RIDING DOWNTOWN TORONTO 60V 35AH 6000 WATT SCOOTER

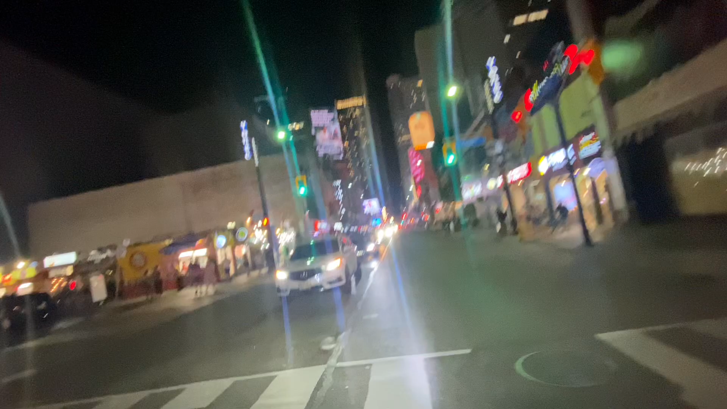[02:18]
Yo, did you see that wobble?
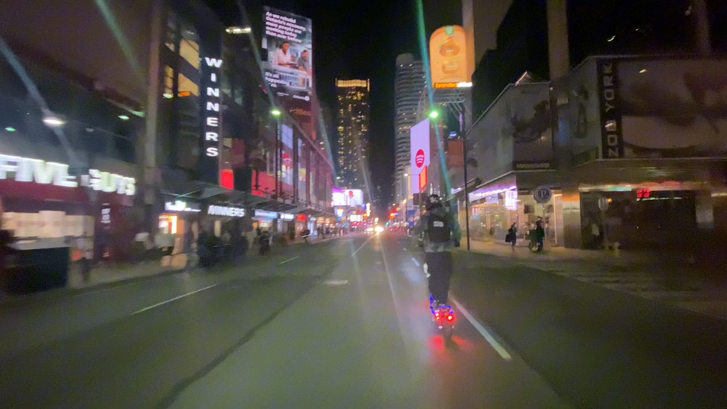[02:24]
Yo, that was a bad wobble. Yeah, yeah, yeah. The back tire hit up a hole.